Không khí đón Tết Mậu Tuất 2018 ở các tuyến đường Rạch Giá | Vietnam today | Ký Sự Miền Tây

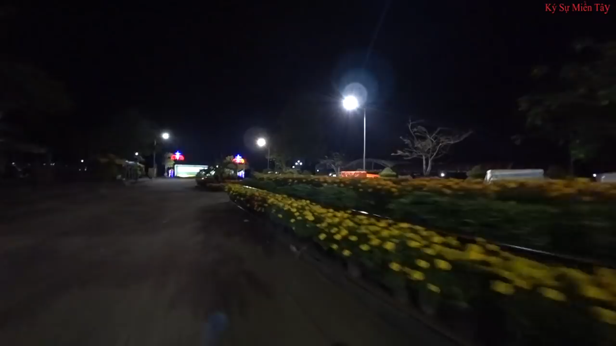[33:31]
Ở đây có một cái dòng để trang trí về các loại về hoa văn thọ thôi nè quý vị. 10 giờ hơi tối rồi quý vị, có thể nhìn không có rõ lắm.
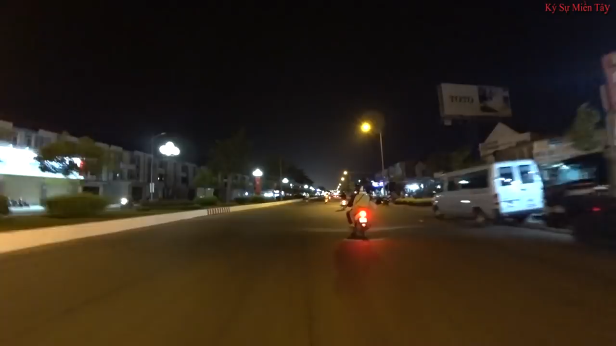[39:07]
10 giờ 15 phút quý vị nha. Ở đây là hai bên cái trục đường dẫn xuống khu Phú Cường. Hơn 10 giờ để xem cái không khí ở đây diễn ra như thế nào so với các địa phương khác. Ở bên hai bên đường thì chúng ta có thể nhìn thấy các loại hoa đang được bày bán ở ngoài đường luôn đó quý vị. Quý vị có thể nhìn thấy không có rõ lắm. Giờ đây.
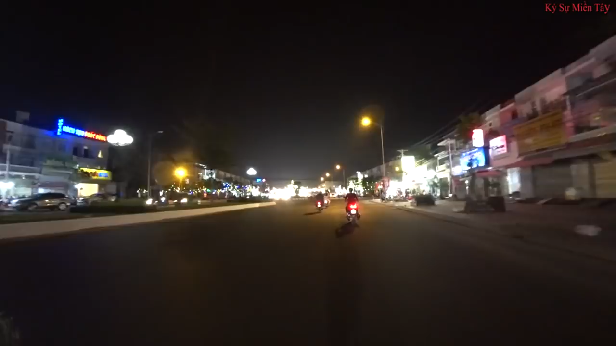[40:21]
Ở đây nhìn từ xa thì quý vị có thấy là một cái ánh ngực vàng, một cái cây mai khổng lồ ở phía trước được trang trí đèn rất là lộng lẫy, có hàng chửi là Quốc Cường chúc mừng năm mới 2018. Cái này là biểu tượng cổ như là qua gì ta,
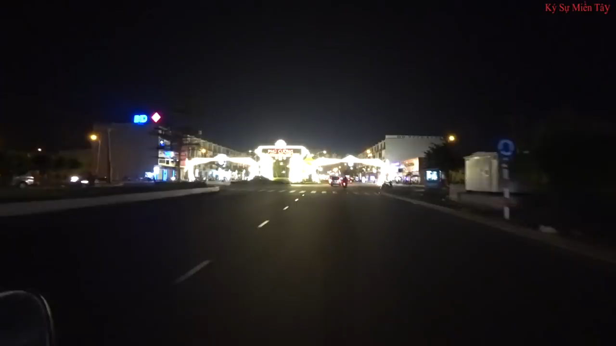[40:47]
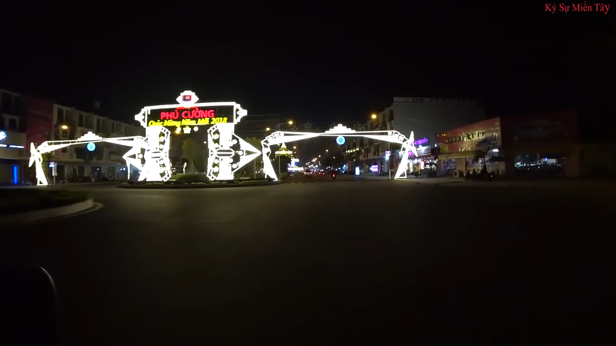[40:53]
hoa mai đó quý vị.
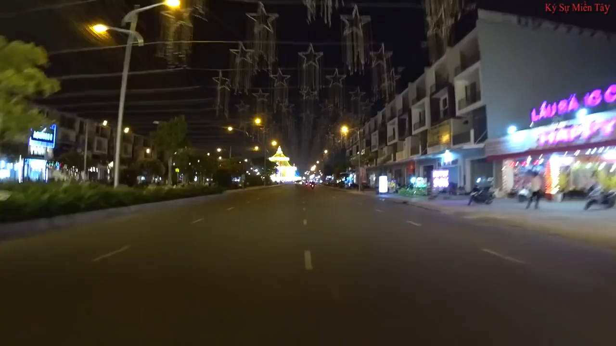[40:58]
Đèn bữa nay thì không có được bắt ở phía dàn trên, còn chỉ cái dàn ở đây chúng ta có thể ngắm cái cột nước, đèn nước ở phía trong.
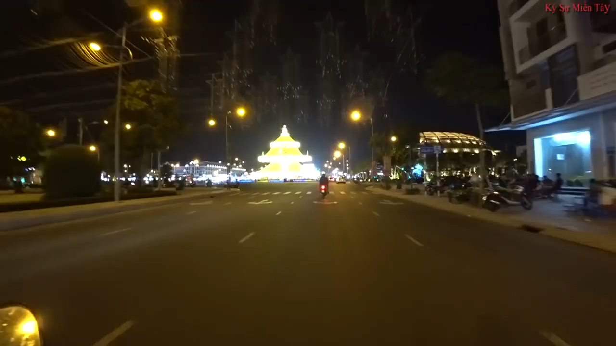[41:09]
Còn ở bên tay phải là quán cà phê trị giá 30 tỷ của Lạch Giá.
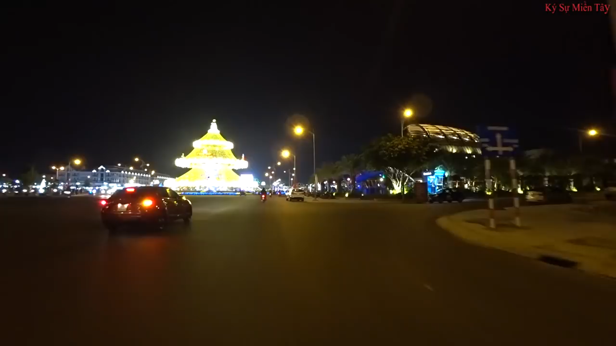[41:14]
Đây Lâm sẽ đi vào một vòng ở khu này nhé. Mừng Xuân Mậu Tuất 2018 là một cái biểu tượng được trang trí ở trên cái thằng cột đèn này.
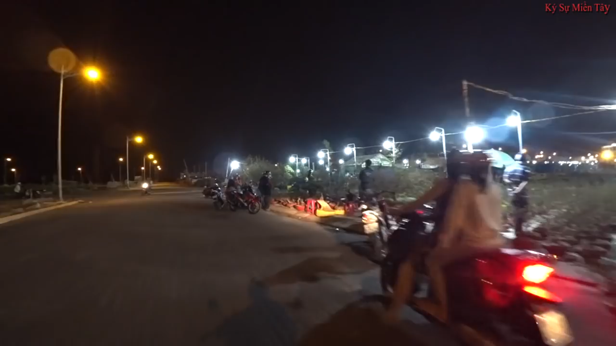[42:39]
Hơn 10 giờ mà vẫn có rất là nhiều khách đang tụ tập để đang mua bán, kiếm những cái chậu kiển, những cái chậu bông về để trưng Tết nè quý vị.
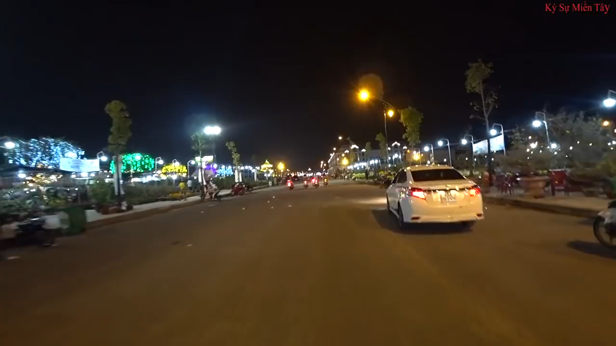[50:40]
Đây là khu thứ ba về và bán hoa nè quý vị. Để làm đi thêm một khu thứ ba này nè.
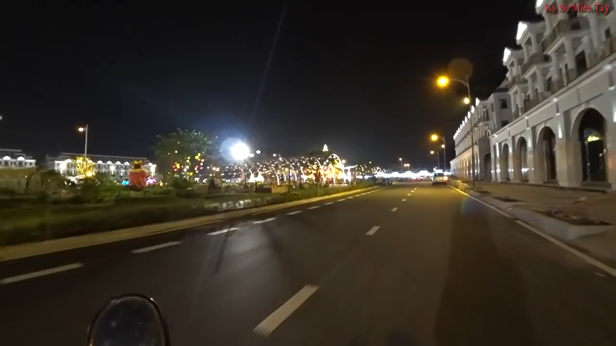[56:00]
Cái quảng trường á thì theo phong cách tương tự như vậy.